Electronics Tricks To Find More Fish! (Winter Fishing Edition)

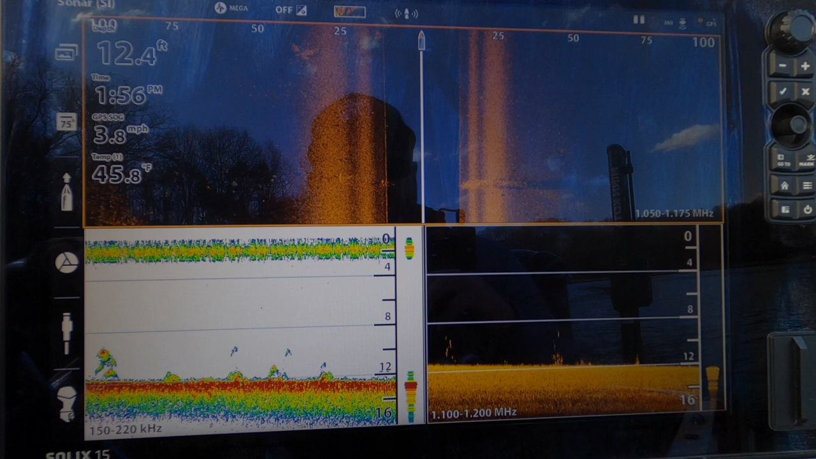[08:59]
On screen: depth 12.4 ft, water 45.8°F, speed 3.8 mph
The next tip that I want to show you guys, you know, right here,
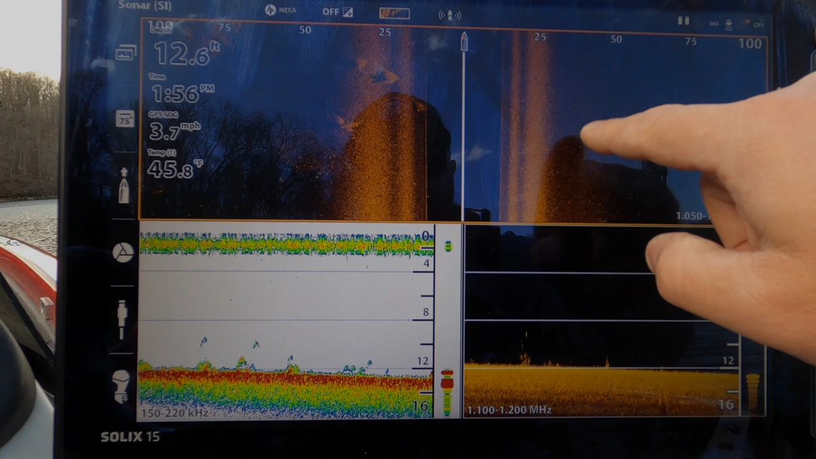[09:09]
On screen: depth 12.6 ft, water 45.8°F, speed 3.7 mph
I don't really need to really care what's out here on this mud flat.
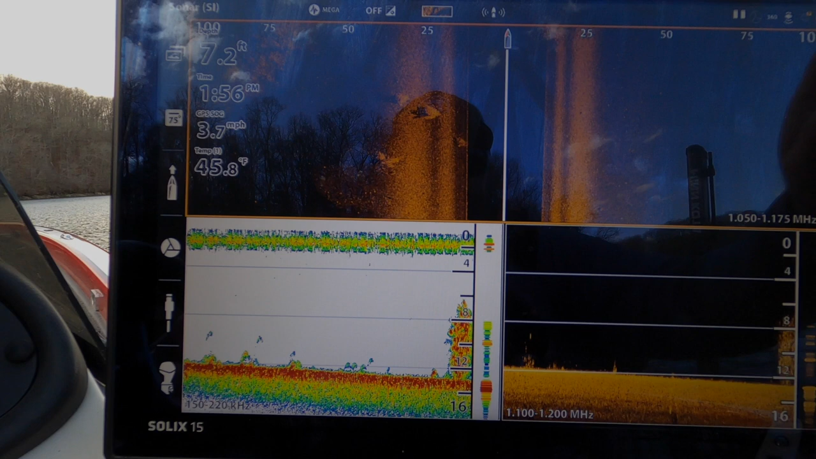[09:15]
On screen: water 45.8°F, speed 3.7 mph
Look at, look at all this bait. You know, you guys seem to like these videos where I just idle around and kind of point out stuff.
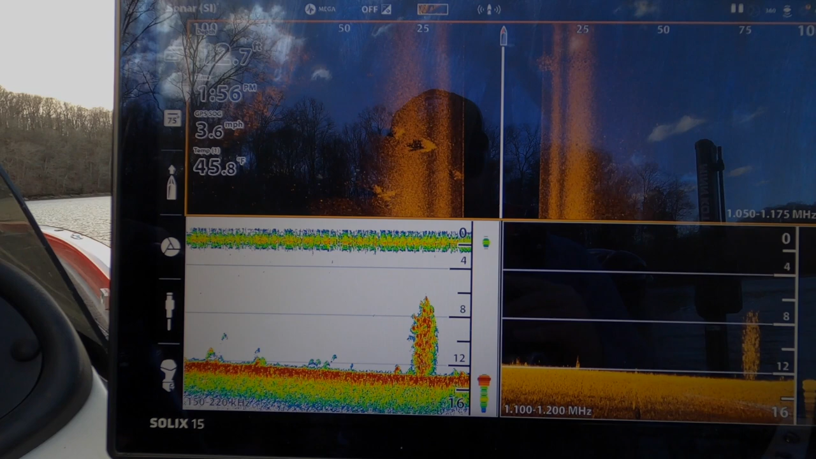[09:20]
On screen: water 45.8°F, speed 3.6 mph
You can see these bait balls, see it on 2d sonar.
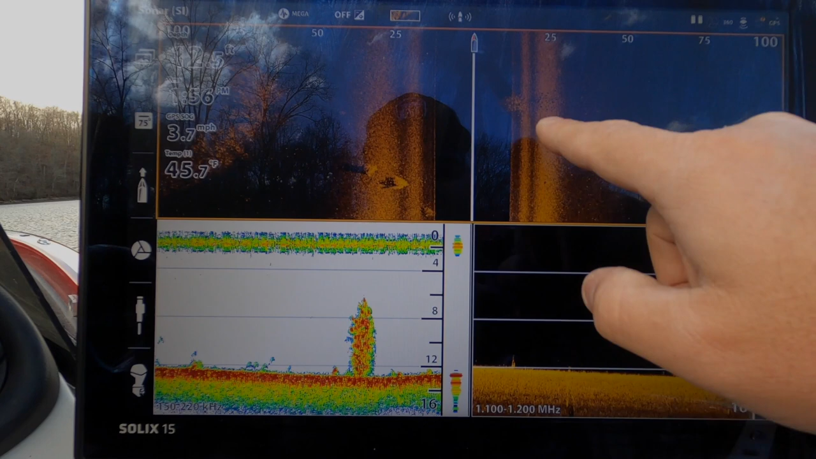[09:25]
On screen: water 45.7°F, speed 3.7 mph
You can see down imaging, side imaging, what we got over here. This is the remnants or that, not the remnants.
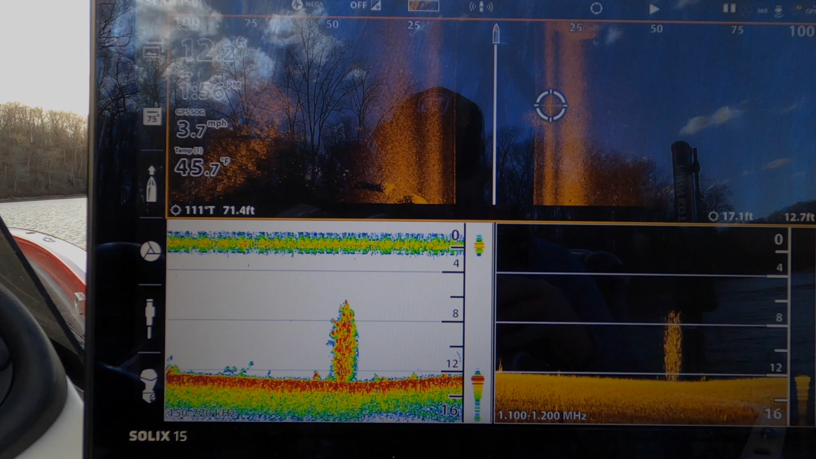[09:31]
On screen: water 45.7°F, speed 3.7 mph
That is a point looking out to the side. Uh, that's out here, 75 feet out to the left. You can see another bait ball right here,
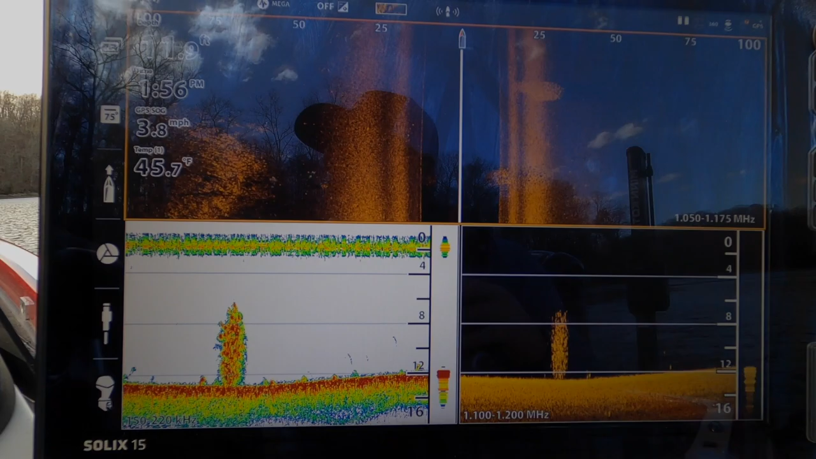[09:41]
On screen: water 45.7°F, speed 3.8 mph
but right now what I have is just a shoreline, right?
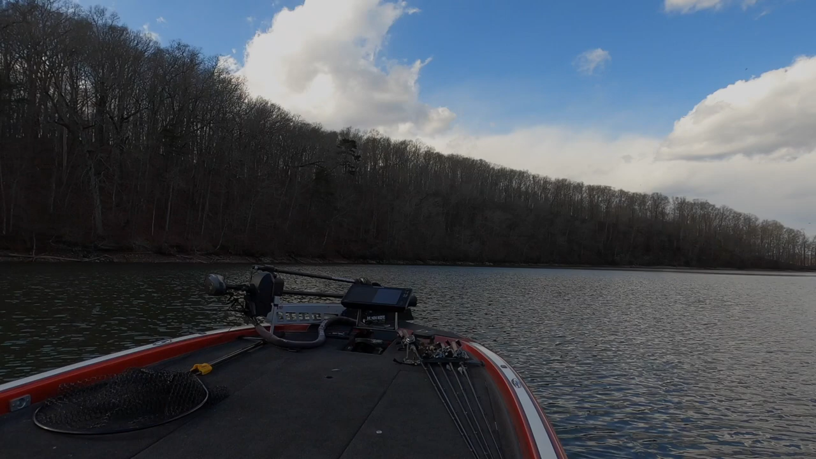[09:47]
I want to, I want to scan that wall, that sheer wall.
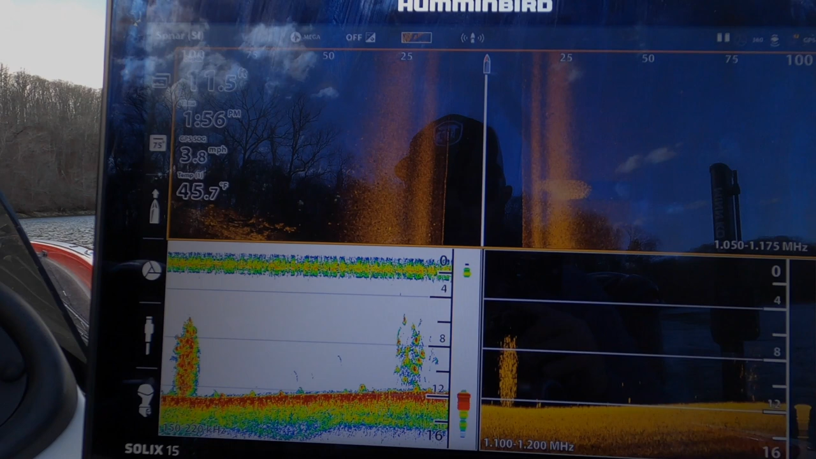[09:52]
On screen: water 45.7°F, speed 3.8 mph
It's deep water access. It's deeper along that edge of this channel.
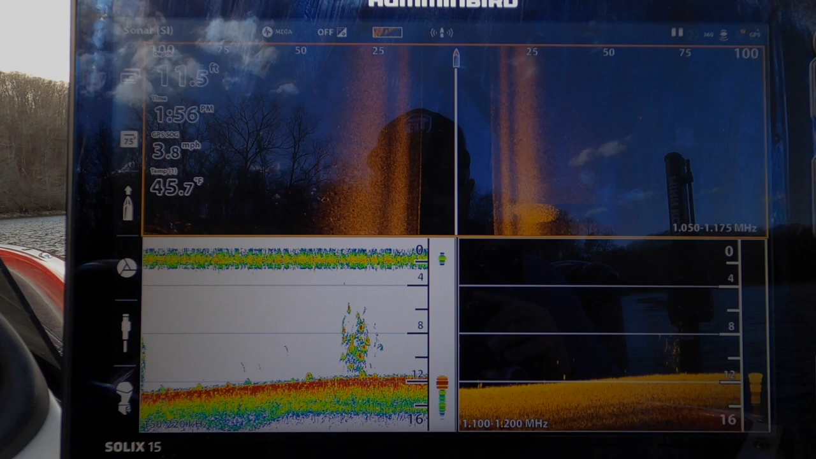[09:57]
On screen: water 45.7°F, speed 3.8 mph
So one thing that I do, especially this time of the year is I switch my side
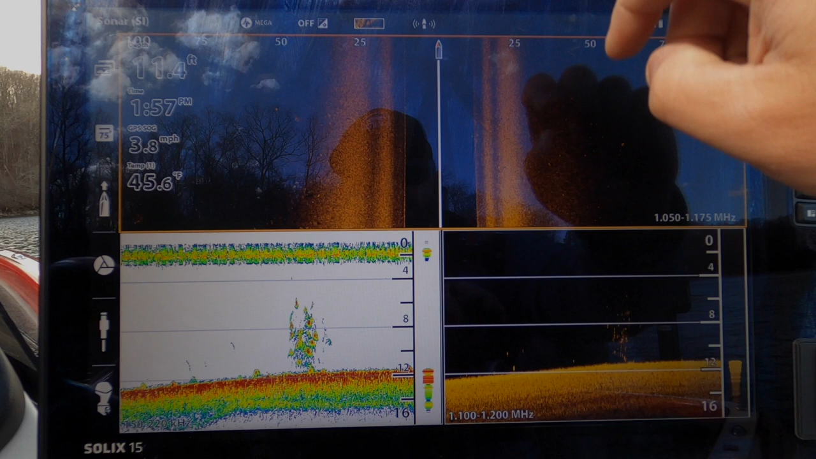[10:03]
On screen: water 45.6°F, speed 3.8 mph
imaging just to show one side.
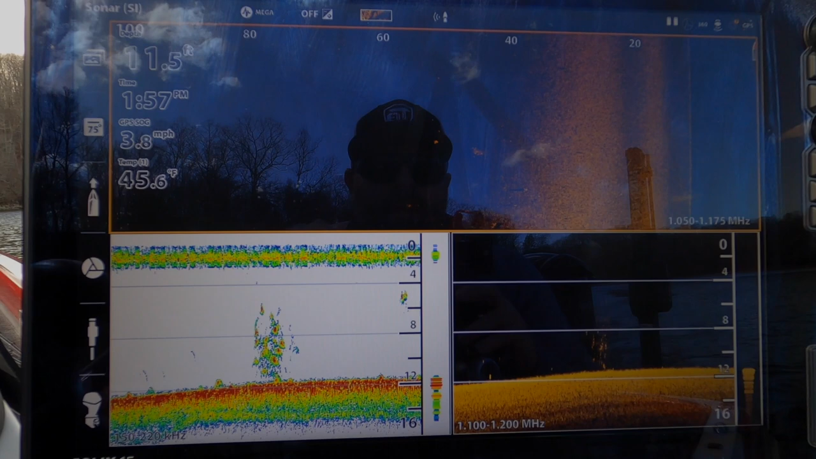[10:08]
On screen: depth 11.5 ft, water 45.6°F, speed 3.8 mph
Now it's going to be a lot easier. Go full screen on this.
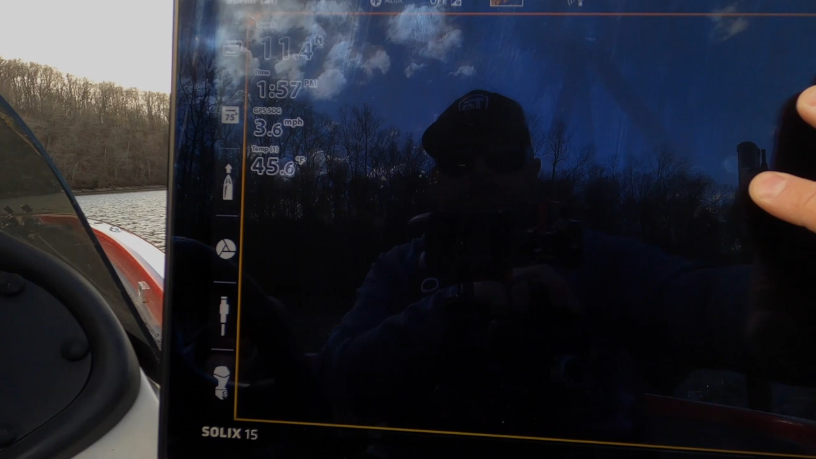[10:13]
On screen: water 45.6°F, speed 3.6 mph
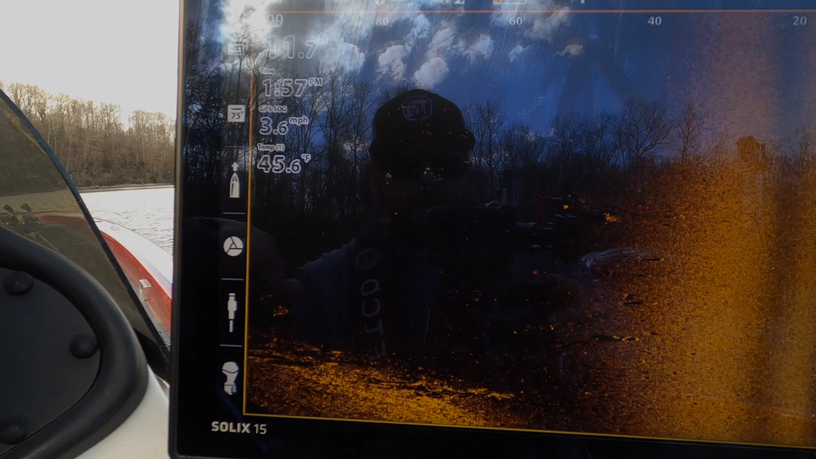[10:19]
On screen: water 45.6°F, speed 3.6 mph
Look how much easier it is to see this stuff.
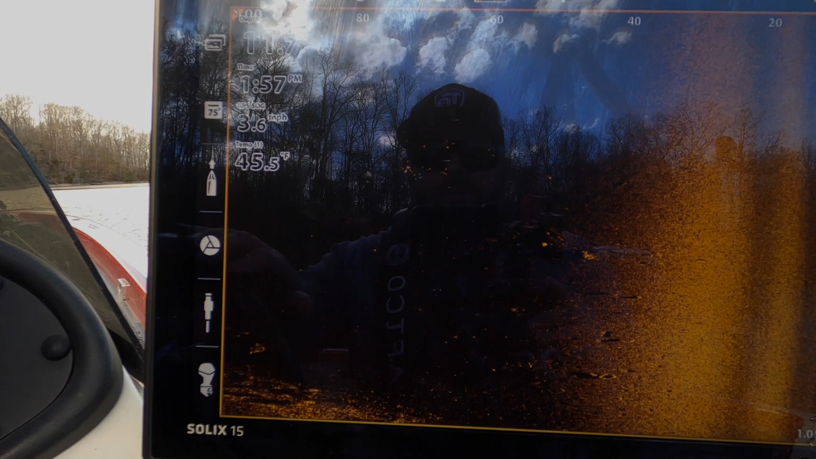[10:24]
On screen: water 45.5°F, speed 3.6 mph
So I just have a flat bottom over here. Let me get closer to the shoreline.
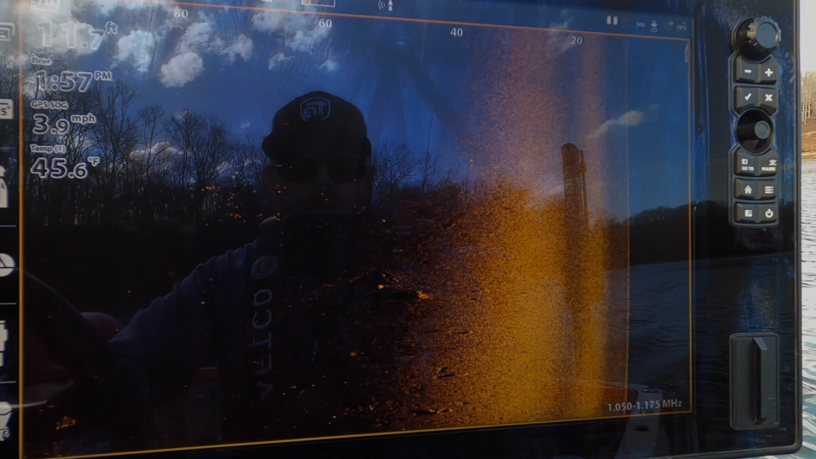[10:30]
On screen: depth 11.7 ft, water 45.6°F, speed 3.9 mph
Again, hopefully it's not too reflective for you guys. Get over here in the shade.
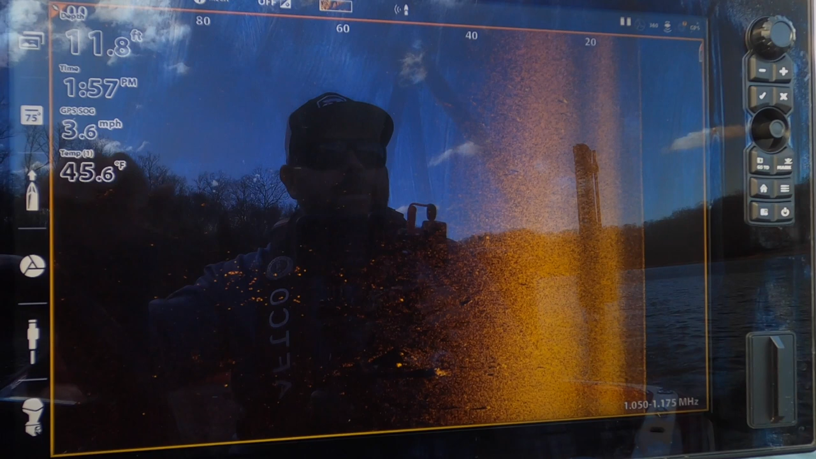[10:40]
On screen: depth 11.8 ft, water 45.6°F, speed 3.6 mph
It's a problem with, uh, technology. These electronics these days, they're so clear. You can see yourself in your reflection. It's crazy.
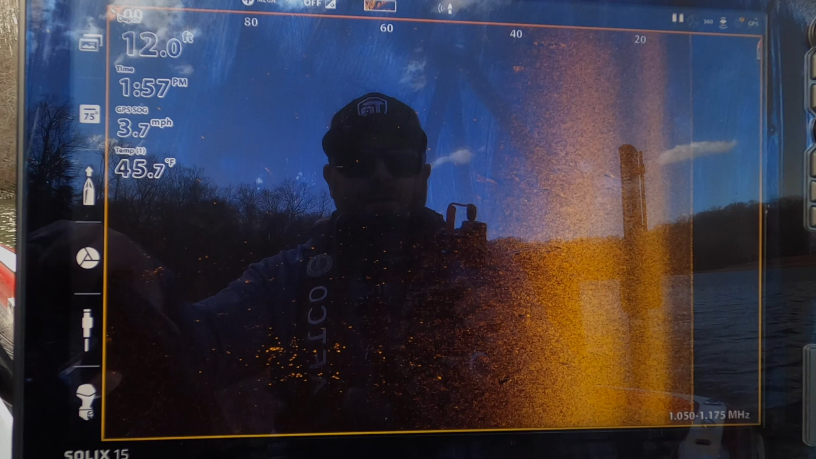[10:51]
On screen: depth 12.0 ft, water 45.7°F, speed 3.7 mph
So coming up on this rock wall over here,
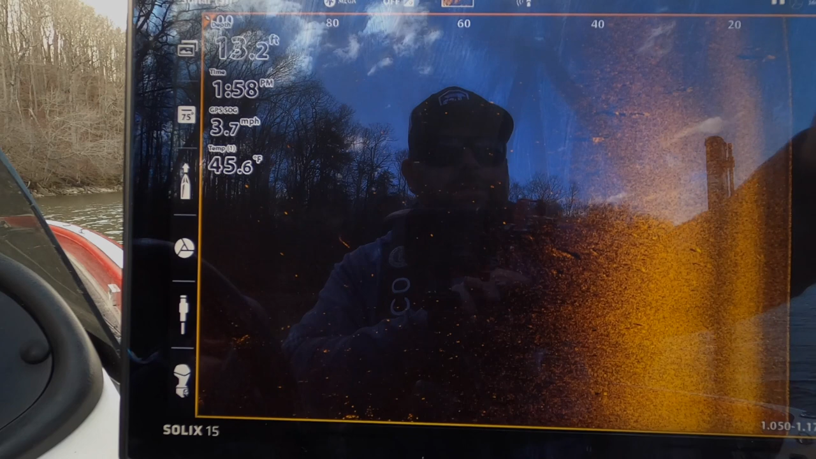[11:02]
On screen: depth 13.2 ft, water 45.6°F, speed 3.7 mph
I'm going to reduce the distance that I'm scanning. Let's turn it down to like, let's say 70 feet or so.